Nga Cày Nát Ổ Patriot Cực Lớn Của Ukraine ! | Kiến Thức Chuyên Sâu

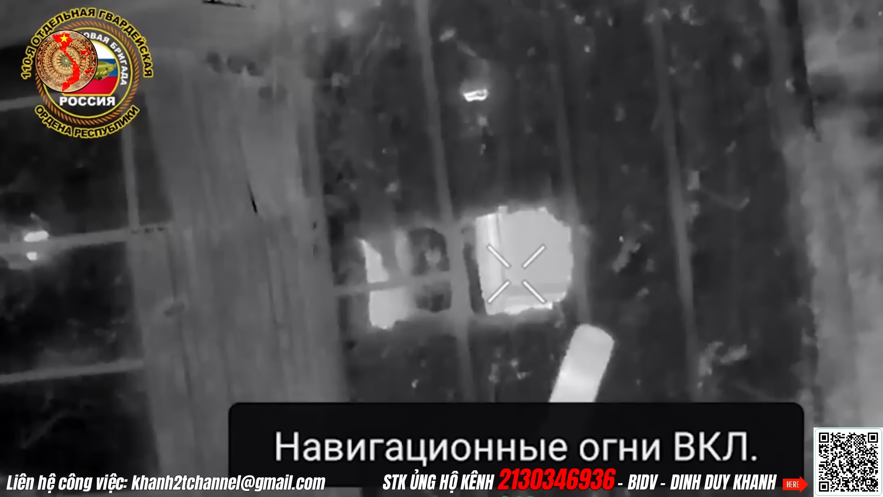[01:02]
Sau đó, thực hiện một vụ tập kích chính xác phá hủy hoàn toàn nguồn cung cấp dự trữ chiến lược của lực lượng Ukraine.